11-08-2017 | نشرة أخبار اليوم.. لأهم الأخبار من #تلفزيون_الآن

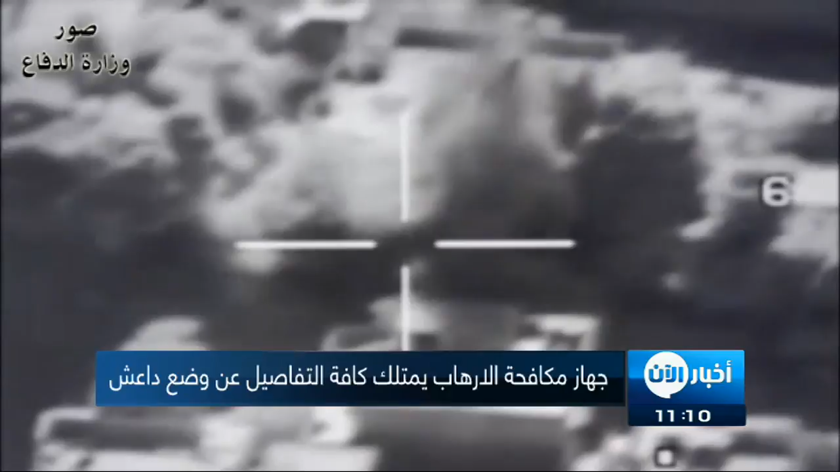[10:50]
غارات جوية داخل قضاء تلعفر وحوله مما يمهد الطريق للقوات العراقية التي أعلن في الأحد الماضي إنهاء استعداداتها تمهيدا للتحرك العسكري